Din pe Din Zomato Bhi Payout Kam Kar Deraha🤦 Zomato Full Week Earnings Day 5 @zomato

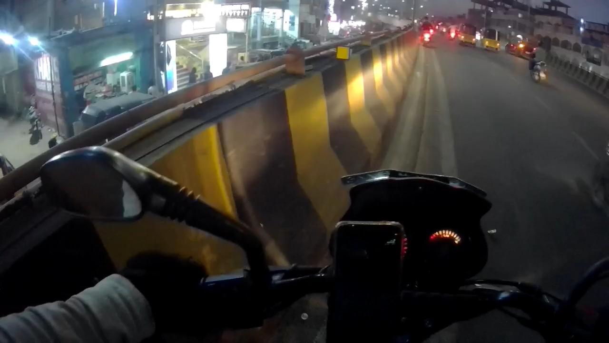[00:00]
ओये भाई भाई भाई भाई देखो ये टोल्चो की flyver है अब अपन पर लंबा जाएंगे लेकिन देखो निच्छे देखो traffic कैसा लगी है ये देखो कैसी traffic
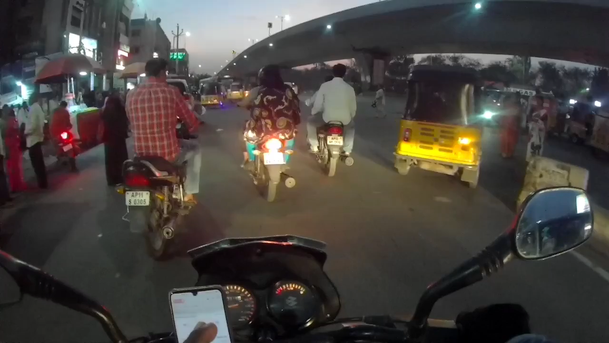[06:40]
चोकी बोलो शेख पेट सेवें डॉम रोड आओ पुपल गुड़ा इधर साइड बहुत ट्रैफिक रहा था भाई आप लोगों को मालूम होंगा जो बाहर के हैं हिदराबाद के उन्नों को बता जो मैं कि एपको यह पूरा